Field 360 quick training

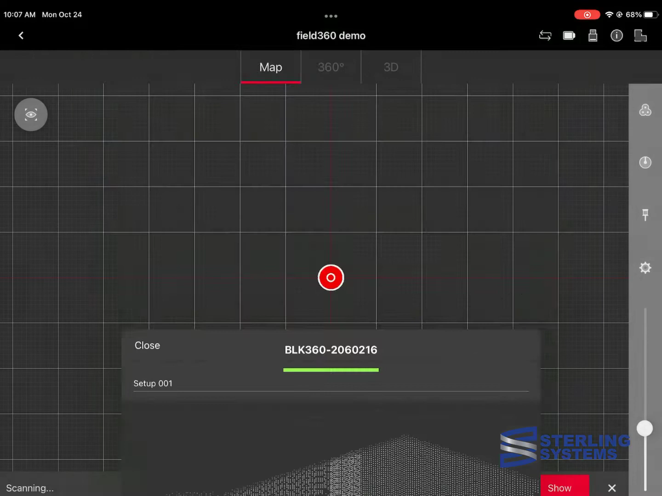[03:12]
The scan is now complete. You can see a portion of the points on the screen and that just represents a small portion of the actual data that's collected.
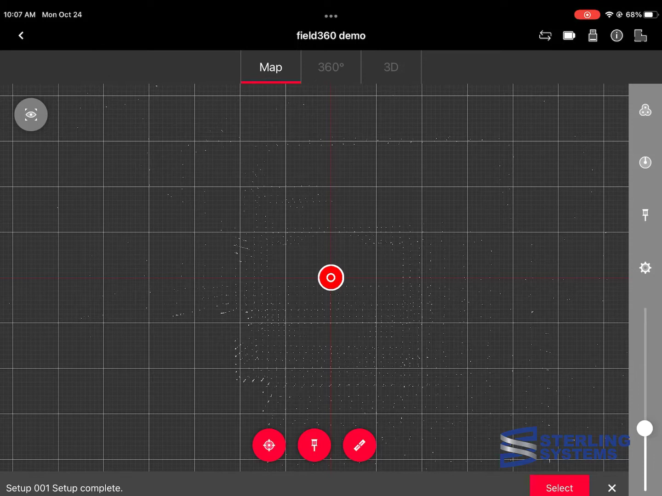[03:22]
And we can take a look up at the top under different options there. If we select the setup and then go up to 360, we can rotate around and look at the point cloud. We also have different settings that we can use.
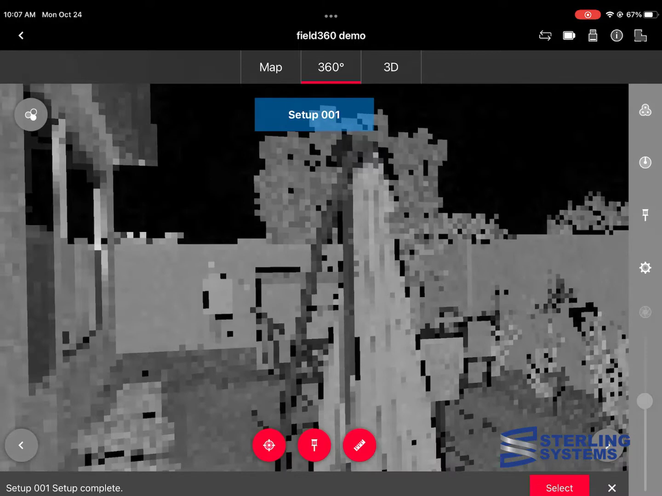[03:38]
Black and white, color, high intensity.
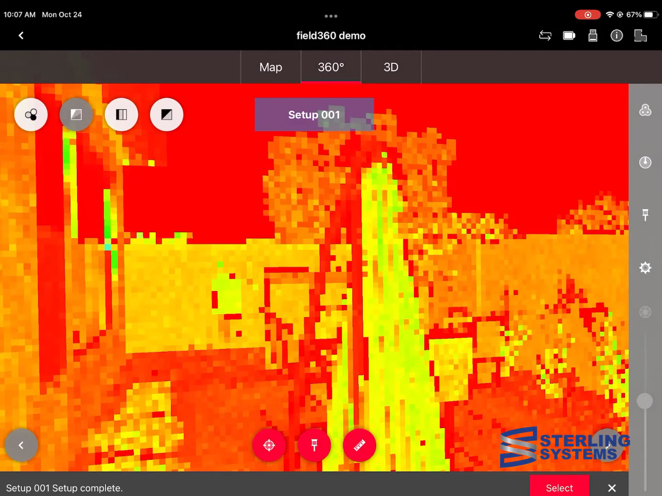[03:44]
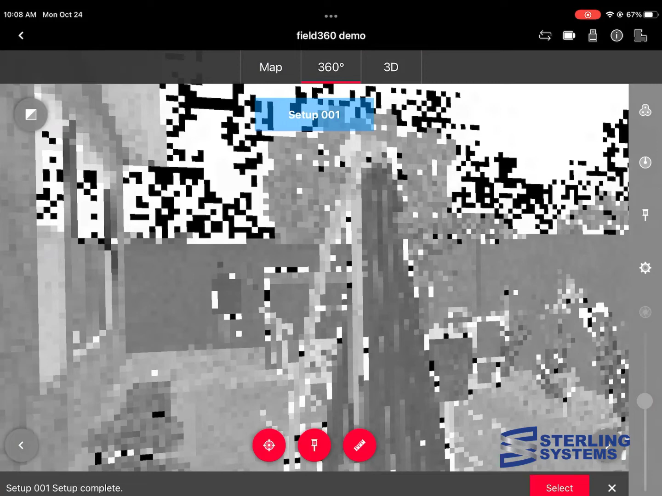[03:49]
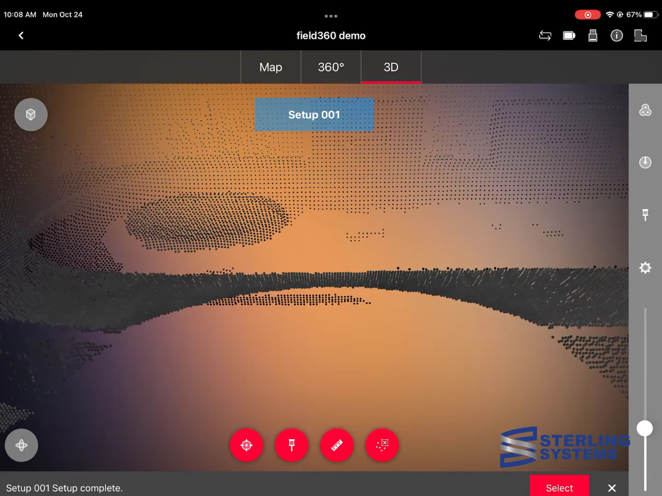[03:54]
If we select the 3D tab, then we can actually see the point cloud in full 3D, whether it's a single setup or an entire bundle.
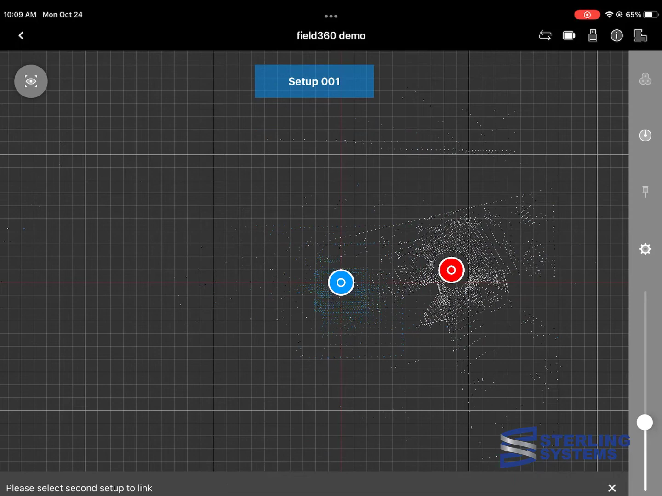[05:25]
What you're going to do here is select one and then start the align command, select the other, and then either hit start alignment or the middle red button.
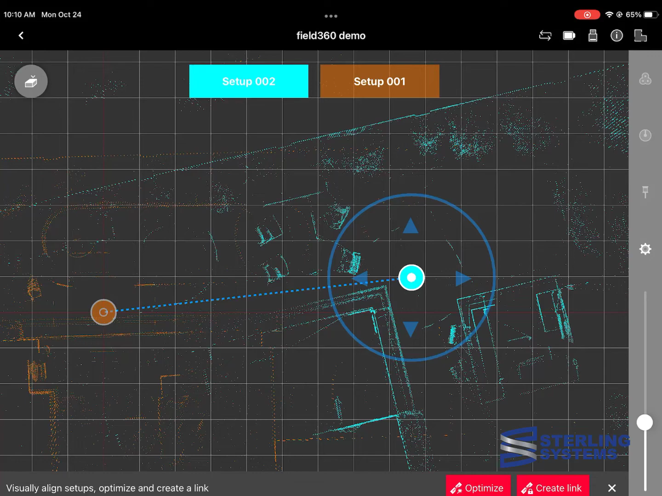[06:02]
So we'll use that big circle and just drag on that circle a little bit to rotate the blue to match the orange. We might have to move it down a little bit.
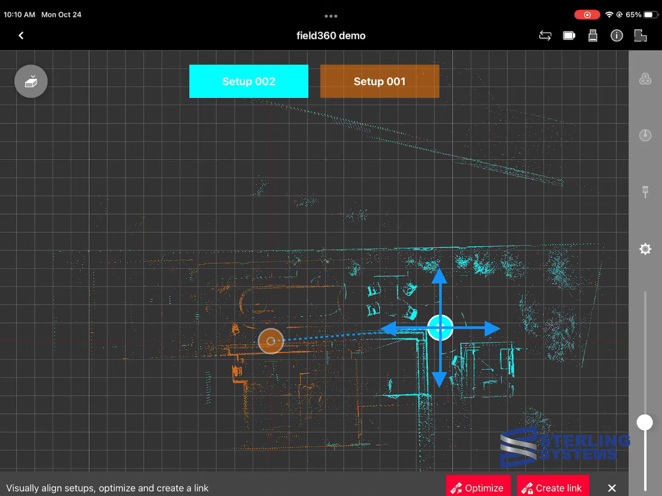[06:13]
And once we get it, what appears to be lined up,
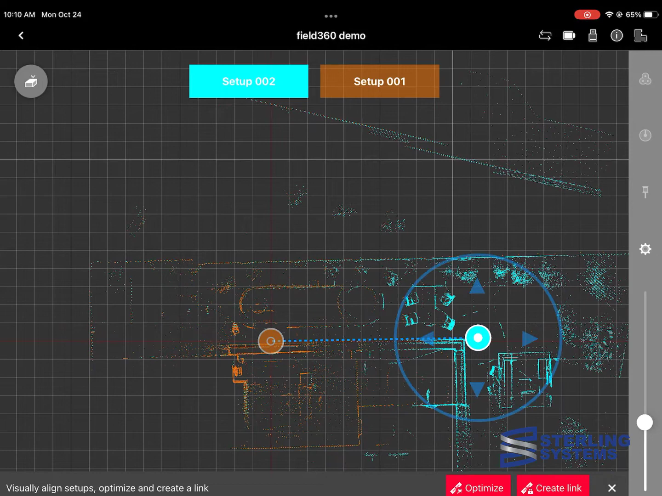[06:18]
then we'll hit optimize and then create link.
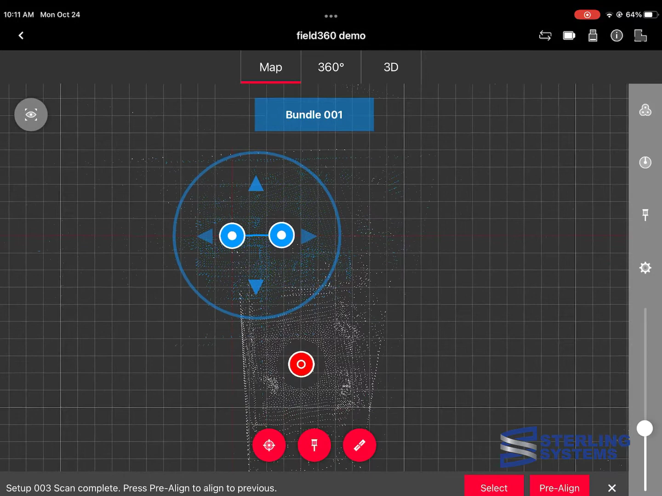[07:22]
If we go to the top option, we can see the different bundles that we have in the project.
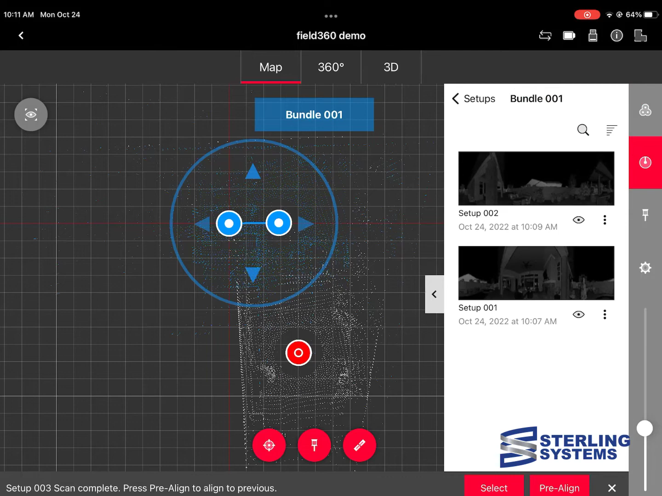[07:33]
If we go to the second one, we can see the different setups in that bundle. If we back up one, you can see unlinked setups and bundles. So we want to make sure that the unlinked gets moved in, and that, of course, is the third scan, and we'll do that now. And then the final one down at the bottom is different settings for you.
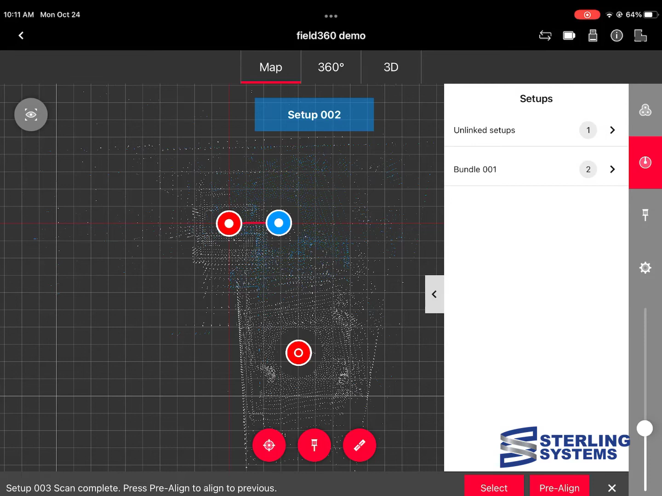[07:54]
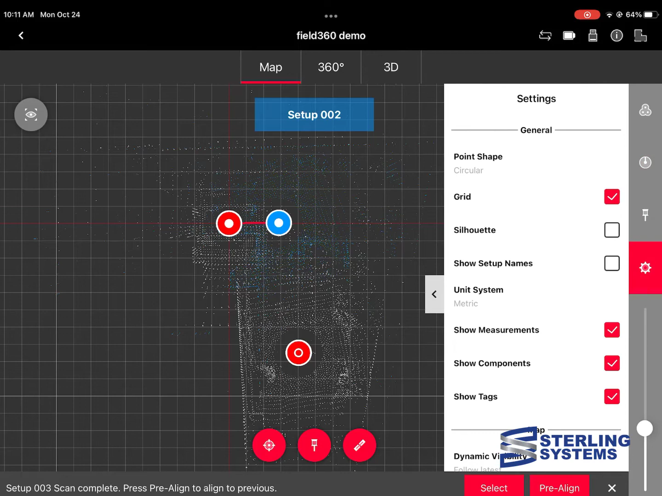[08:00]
We can use the slider bar on the right-hand side lower to move it up, increasing the point density,
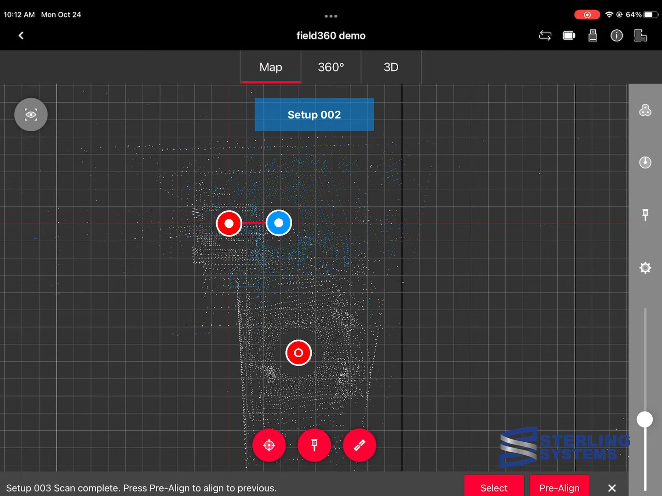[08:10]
or it also works with HDR photos in adjusting the contrast.
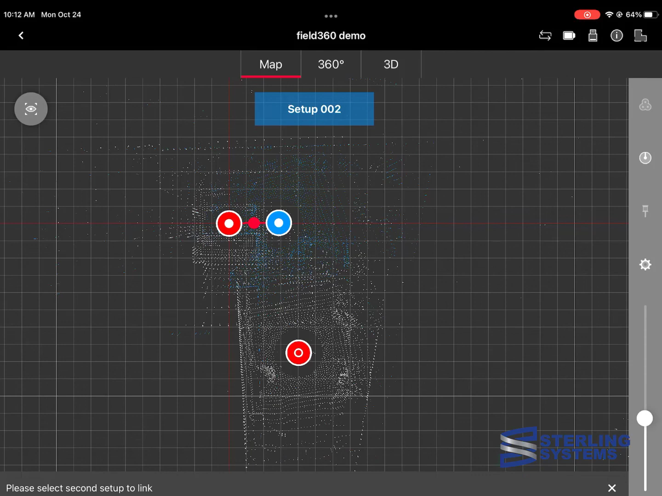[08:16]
It's time to link that third setup, so we're going to go ahead the same way we did it before.
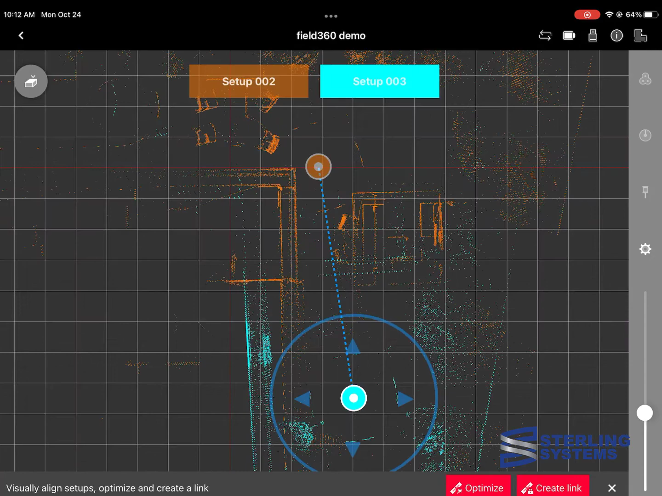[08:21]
Select one, select start alignment, select the other, adjust the point cloud if need be,
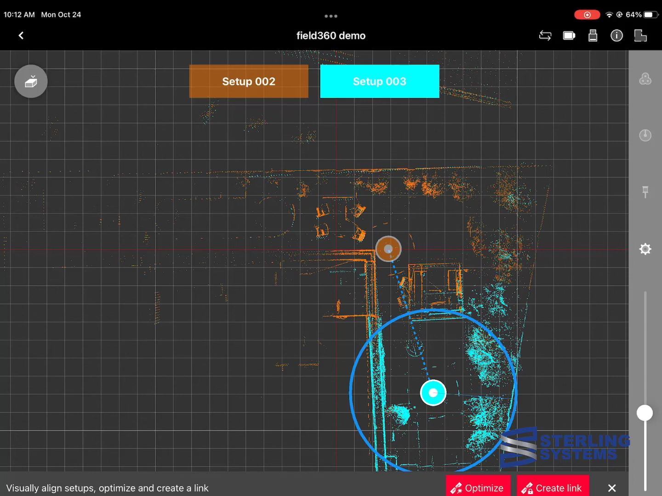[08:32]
and then hit optimize and create link again.
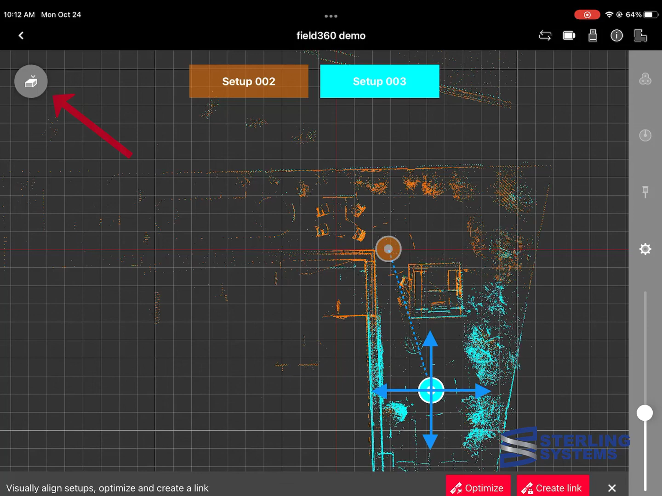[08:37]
Also notice that in the upper left-hand corner, you can move to a side view if you wanted.